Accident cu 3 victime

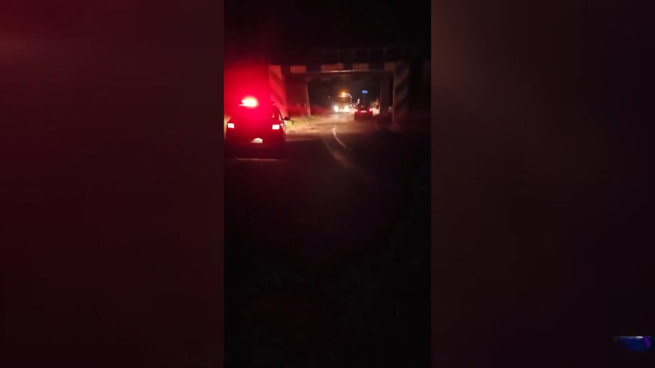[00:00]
Încă un accident rutier a avut loc în acest weekend, în zona podului de la Ezeriș, după ce două mașini au intrat în coliziune. În urma accidentului au rezultat avarii semnificative, dar și rănirea a trei persoane.